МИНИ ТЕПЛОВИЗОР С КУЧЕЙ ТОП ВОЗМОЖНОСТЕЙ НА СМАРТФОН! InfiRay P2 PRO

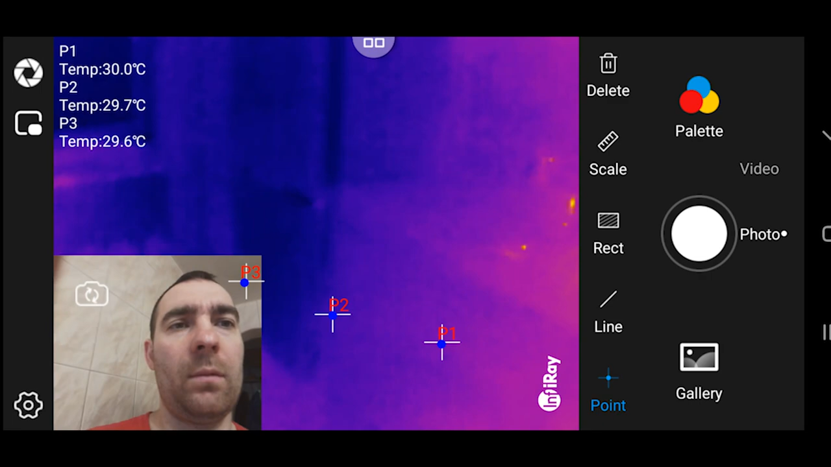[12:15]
Как видите, все вот отображается. Вот у нас лампочки дают тепло.
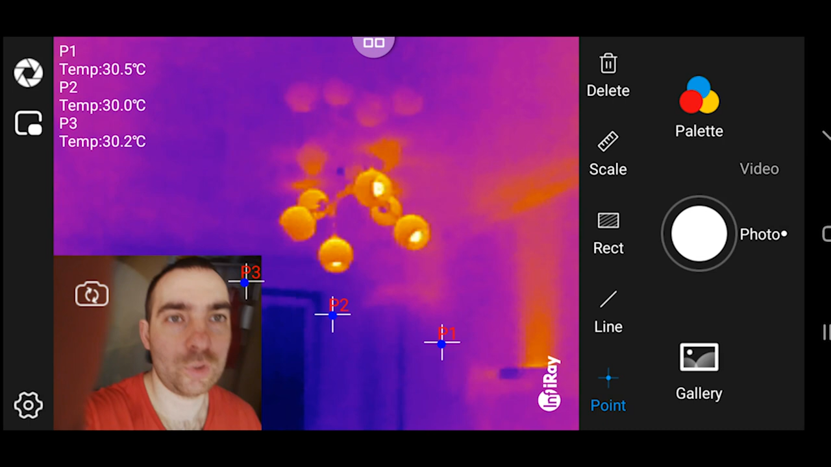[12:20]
Что у нас еще дает тепло? Кстати, интересно, что у меня вытяжка дает тепло.
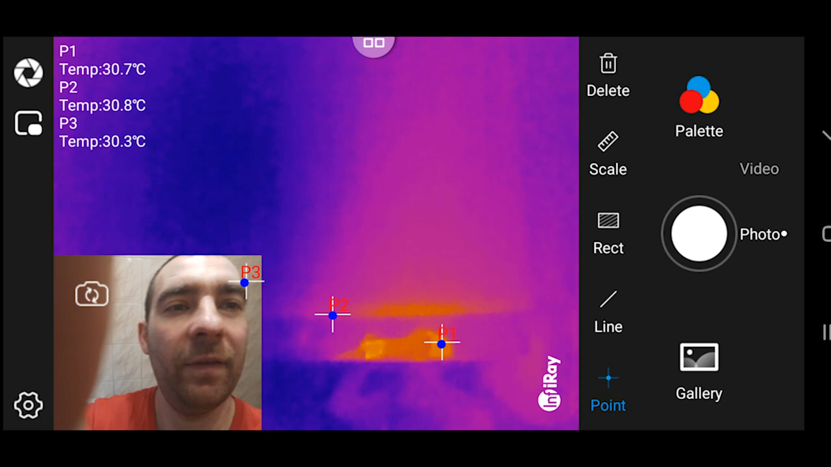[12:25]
То есть я не вижу, что тут нагревается, но оно нагревается.
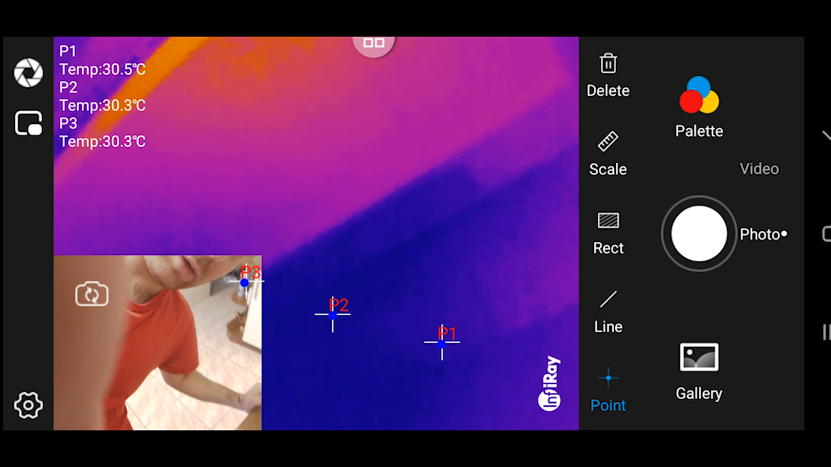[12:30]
Вот так покажу.
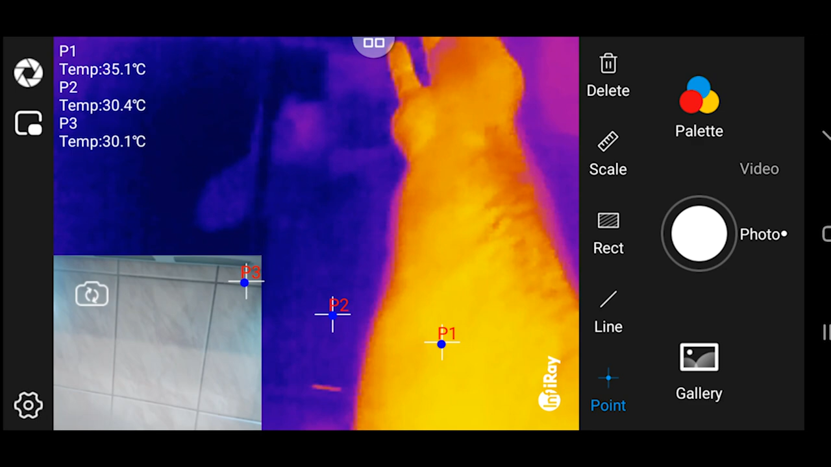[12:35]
Оп, это у нас подсветка, LED-подсветка. Как видим, подсветка есть, а тепла от нее совсем мало. Совсем.
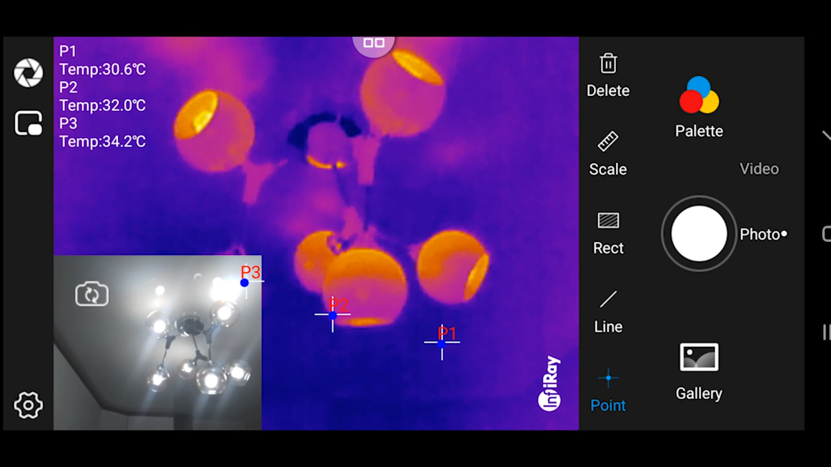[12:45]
То есть, посмотрите, какое тепло идет от лампочек нагрева, да? А это не LED-лампочки.
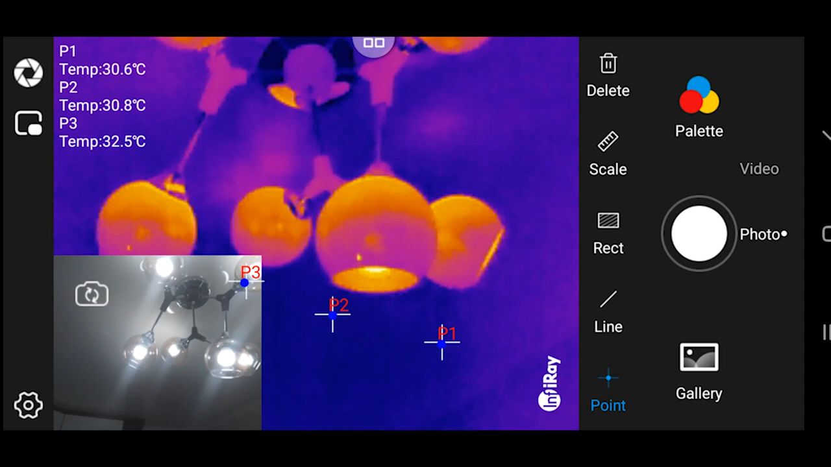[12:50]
Не, вернее, это LED-лампочки, но у них большая мощность. А теперь посмотрите, какой идет нагрев от LED-ленты. Ну, никакой. Вообще, еле-еле идет нагрев от LED-ленты.
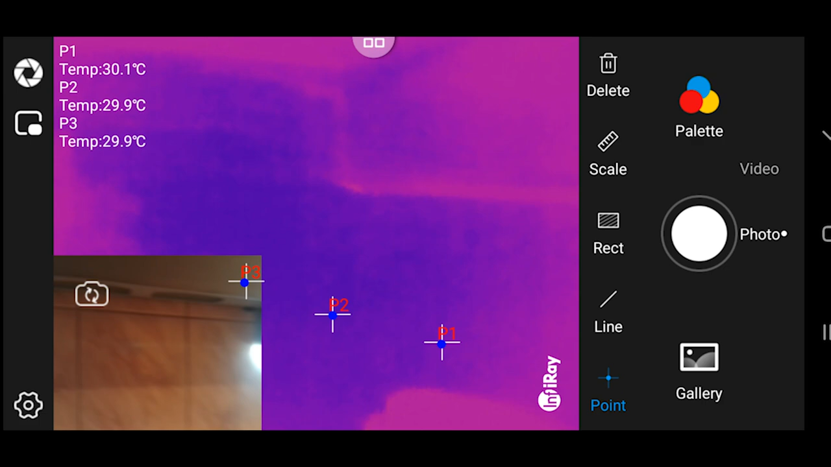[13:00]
Также предлагаю переместиться нам в другую комнату.
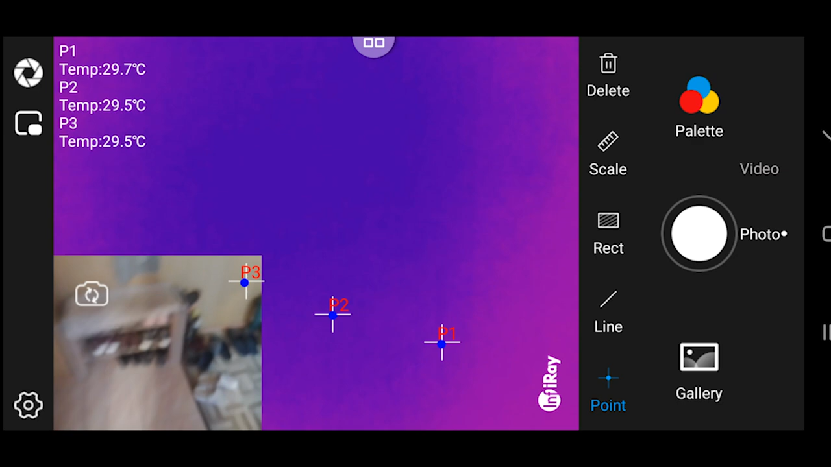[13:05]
И посмотреть, как у нас, например, работает. Смотрите.
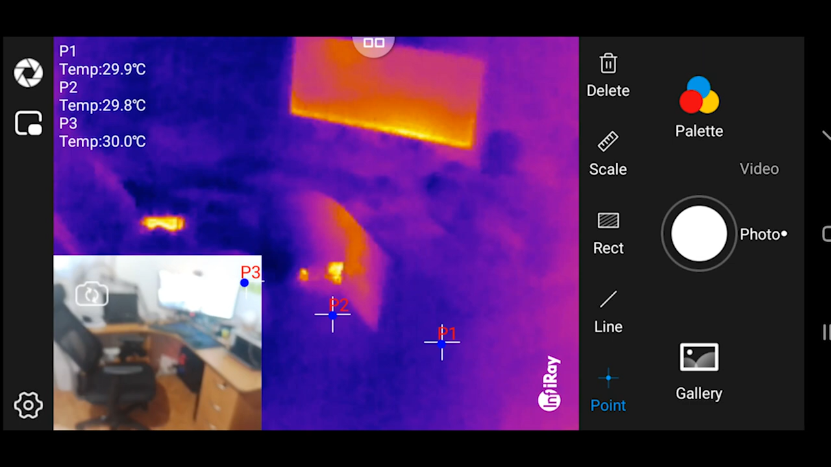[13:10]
Компьютер. Монитор, как у нас работает.
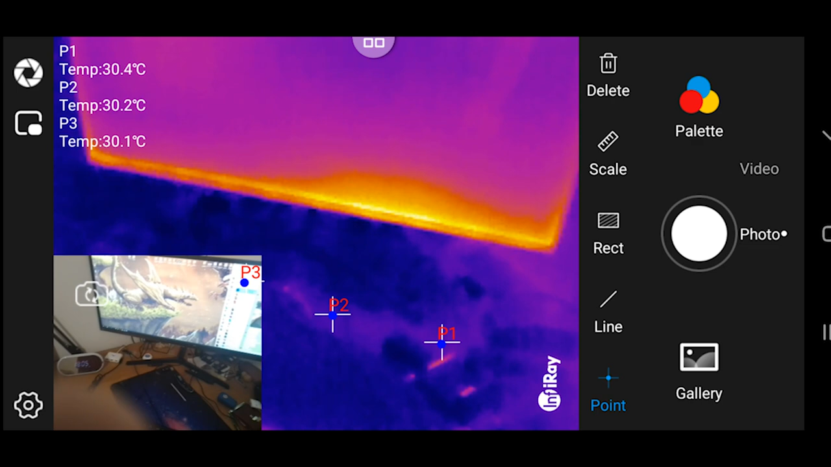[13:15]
Тоже очень занимательно и интересно. Монитор нагревается только с нижней, в основном с нижней части.
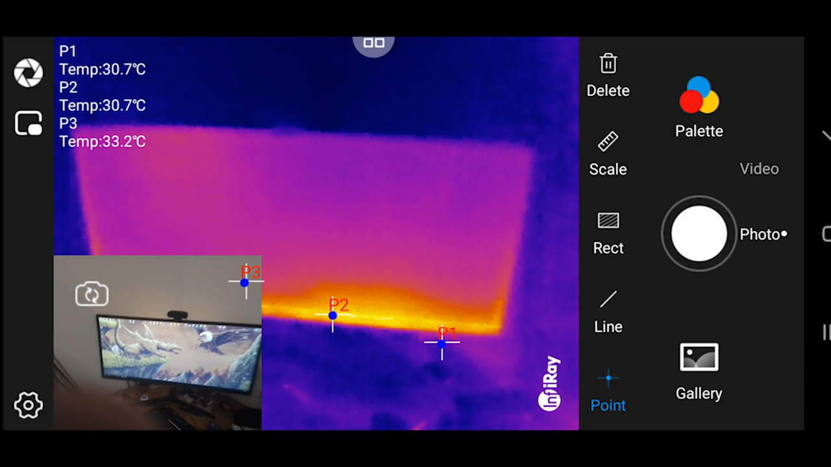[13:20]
Также вот так мы опускаемся и видим, что у нас здесь роутер работает. Причем, ну, я никогда не подумал бы, что он такой горячий. И вон ниже у нас компьютер,
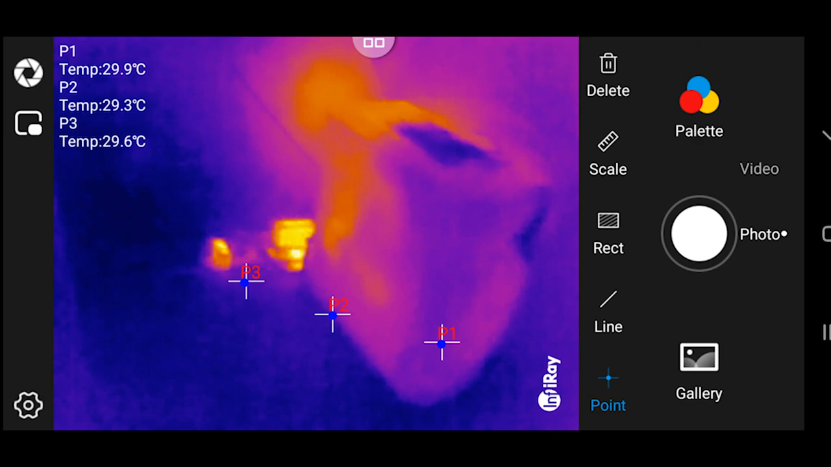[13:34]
причем, опять же, заметьте, греется задняя часть компьютера больше.
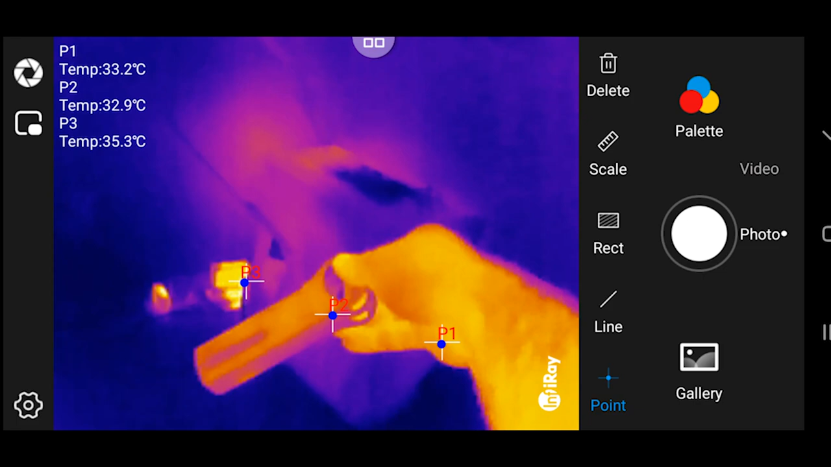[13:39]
Это у меня видеорекордер, ой, то есть аудиорекордер. Давайте посмотрим, греется он вообще или нет. Интересно, греется.
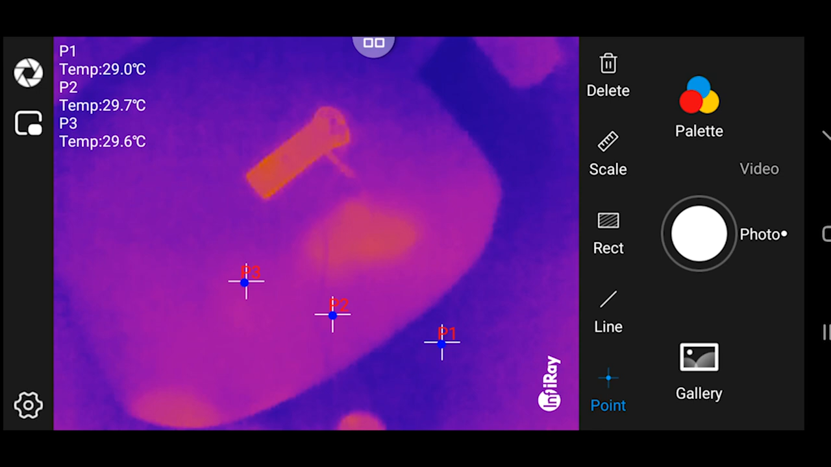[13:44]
А тут моя пятая точка сидела. И тут тоже тепло. И смотрите, я аудиорекордер забрал, а след от него теплый остался, что очень интересно.
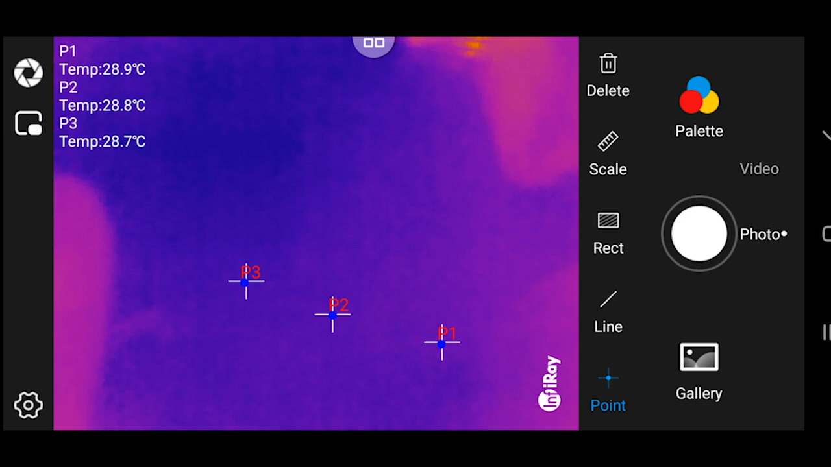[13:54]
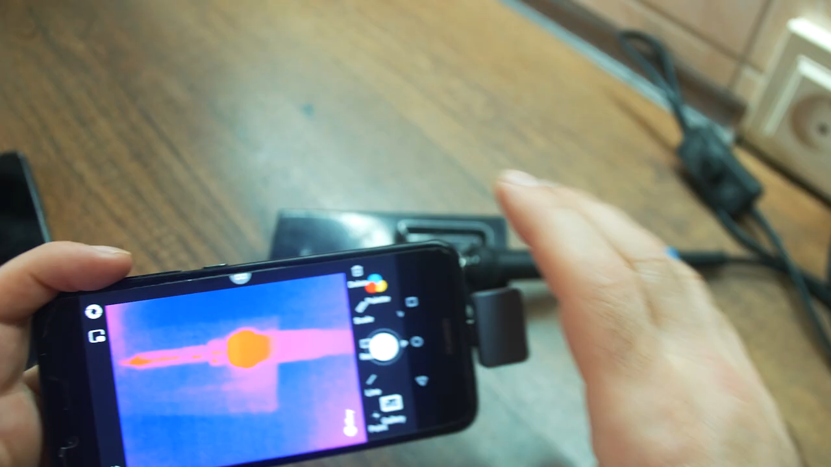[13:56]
Если вы зададитесь вопросом,
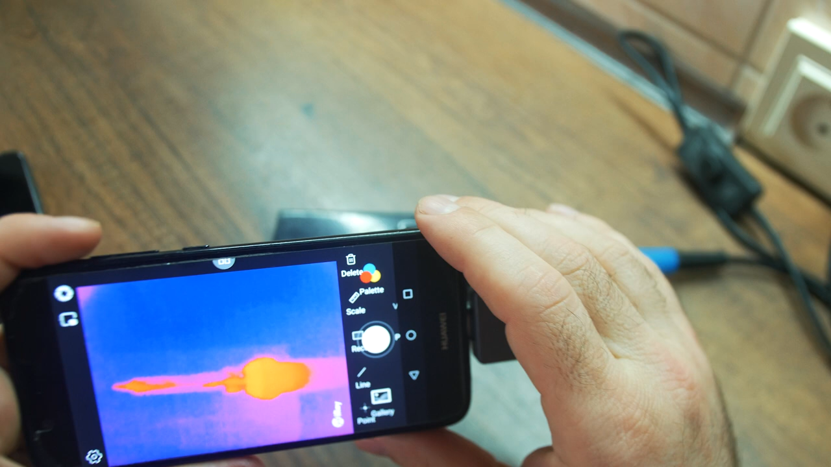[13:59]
как можно замерять температуру, то есть большие градусы, то я вам сейчас покажу. Будем замерять паяльник.